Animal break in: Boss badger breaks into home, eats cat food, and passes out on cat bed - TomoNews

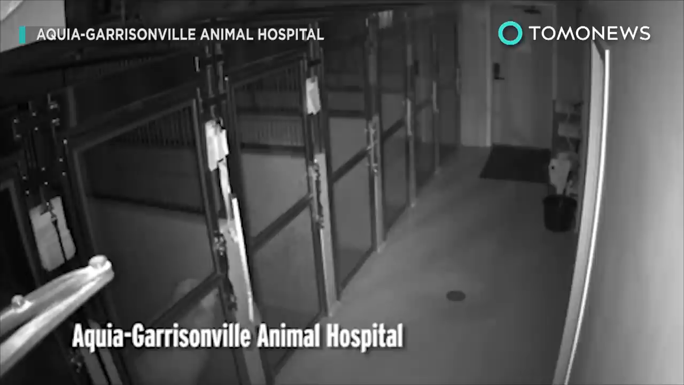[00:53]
This dog proved he's smarter than your average pooch when he broke out of his kennel earlier this week and wandered off into the night. The 10-year-old Great Pyrenees named General was lodging at an animal hospital in Stafford, Virginia, while his owners went to Virginia Beach on vacation.
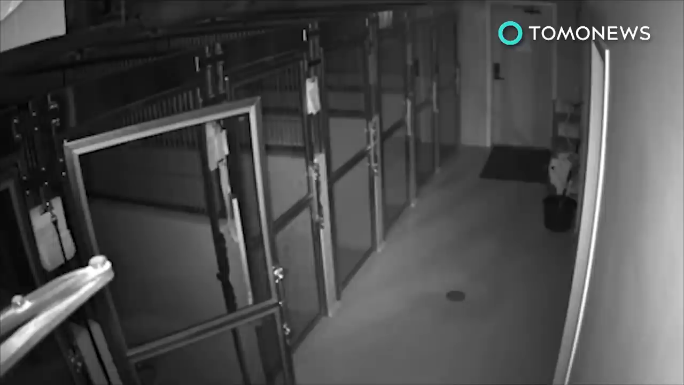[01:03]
And as you can see from the footage, perhaps he wanted out so he could go join them. At around 4.15 a.m.
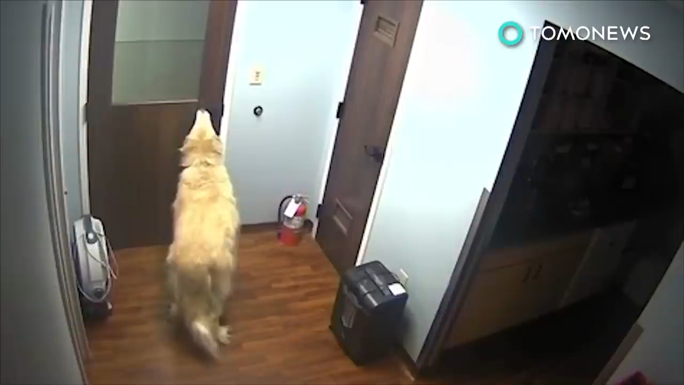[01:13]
on Monday, General busted out of his temporary accommodation, then opened at least four different doors in his heroic bid for freedom. He'd been staying at the animal hospital for the previous two nights, but clearly had had enough.
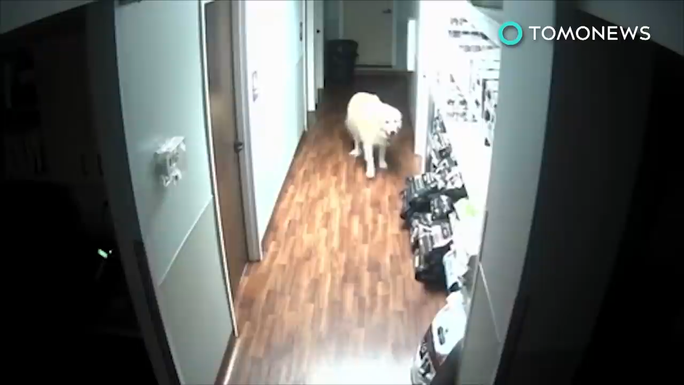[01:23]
Here we see the 124-pound dog making his way down a hallway, then sniffing around an office area. If General looks familiar with the surroundings,
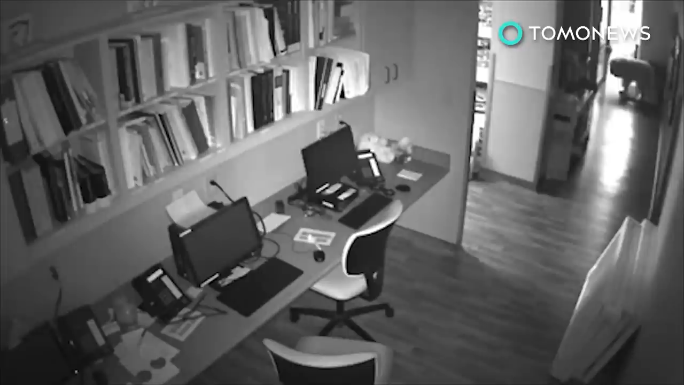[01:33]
his owner said that's because the clever canine had been visiting the hospital for the past 10 months. Finally, General uses his mouth to open a door that leads him outside to a parking lot, then off he went into the night.
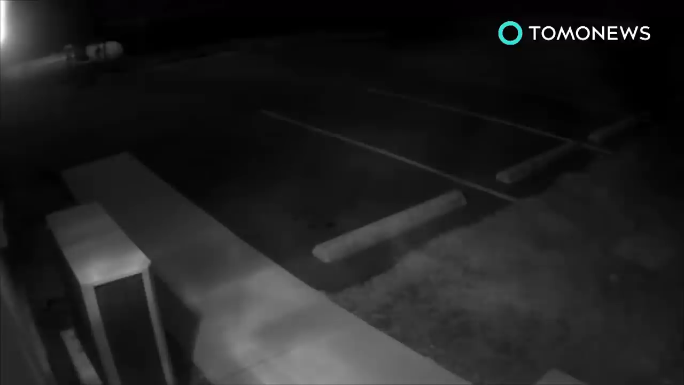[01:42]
Around three hours later, hospital staff discovered General was missing and called his owners. The search for the dog went on for most of Monday.